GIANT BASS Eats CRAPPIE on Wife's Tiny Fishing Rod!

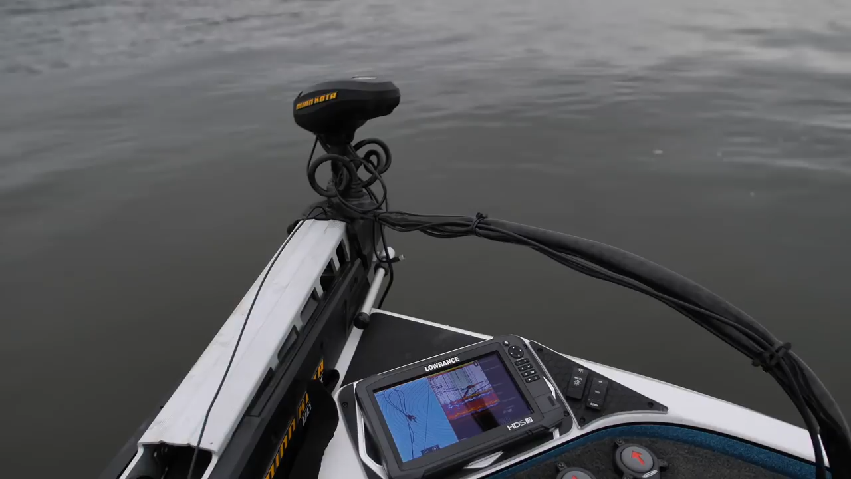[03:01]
Look at those fish, holy smokes, look at them. They're streaking. Got him. Come on now. They're just nipping it. Get in the game. Do you need to nibble it on there? Oh.
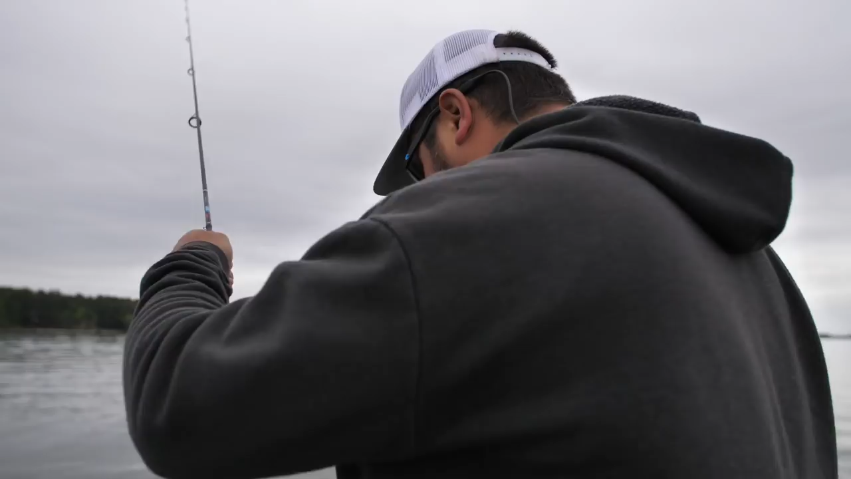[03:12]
Look how jeez, they're coming. They're all the way up now. Look at this, guys. Look. Look how he's got these fish fired up now.
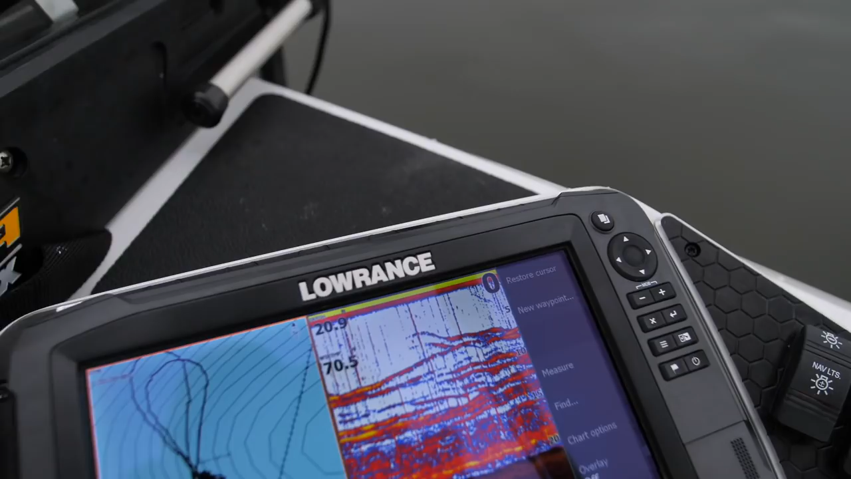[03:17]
They're all the way up to the top. Just flick it in there. Yep. You want to let it go down. How much?